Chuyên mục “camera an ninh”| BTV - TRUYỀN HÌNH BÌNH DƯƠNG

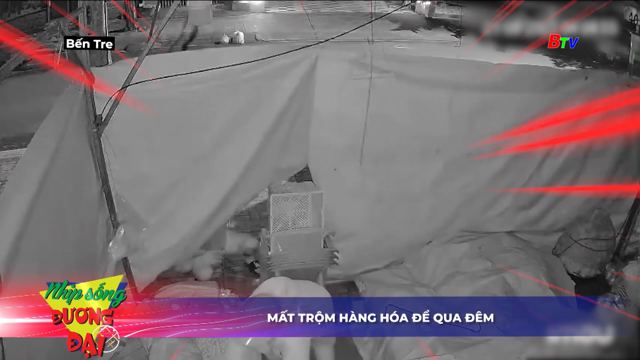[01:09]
Theo đoạn clip do camera an ninh vào lúc rạng sáng Lúc này có hai người đàn ông đi vào sạp Rồi nhanh chóng trộm trái cây Sau đó đem đi mất
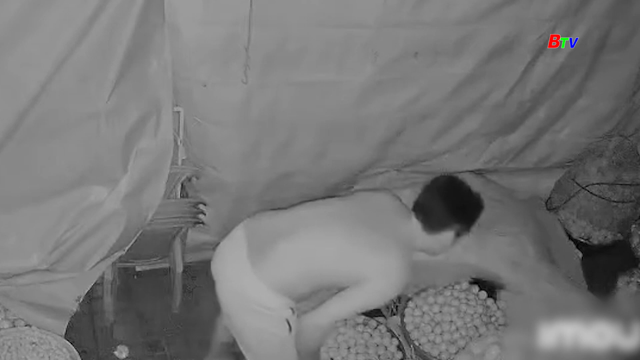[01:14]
Hiện chủ sạp đã trình báo công an phường Phú Tân Thành phố Bến Tre để điều tra làm rõ Và